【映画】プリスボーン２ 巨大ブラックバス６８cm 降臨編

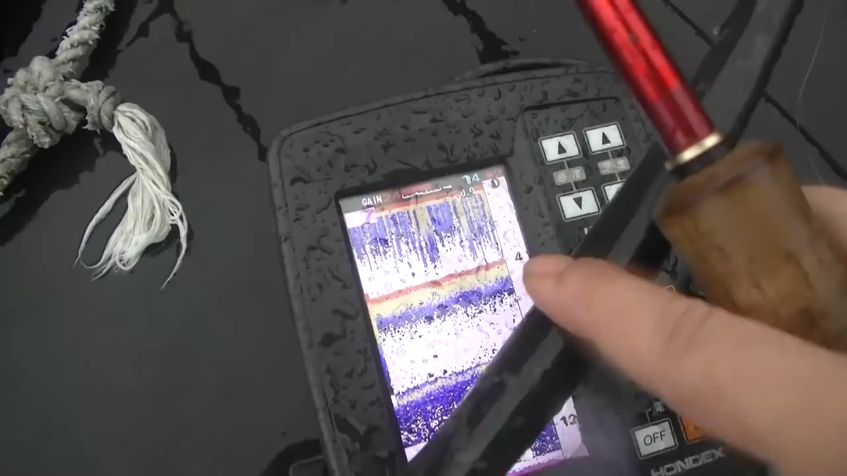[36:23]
その下のとこ結構今出てるね、魚が。魚結構ついてるね。